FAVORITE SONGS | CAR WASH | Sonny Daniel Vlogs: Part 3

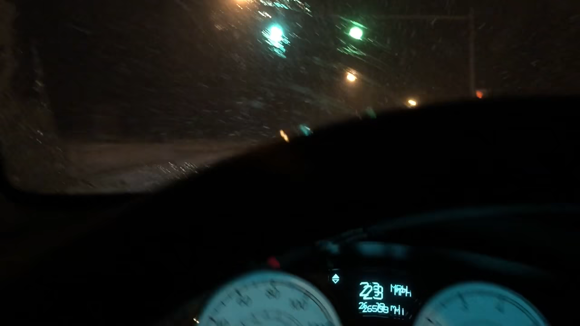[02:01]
For all my Californians out there, y'all lucky as hell. I don't even see the lines in the road.
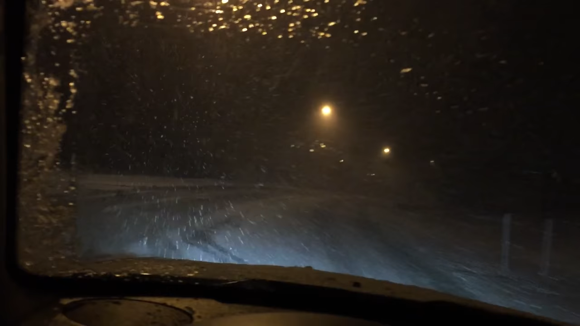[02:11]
But we out this bitch rolling, bro. Like, ain't nobody on the road but me. It's like super late. But I figured I'd let y'all know exactly what goes on in these crazy ass roads in the wintertime here in Cleveland. I don't even know where the roads are. I keep seeing like a little glimpse of the lines. But yeah.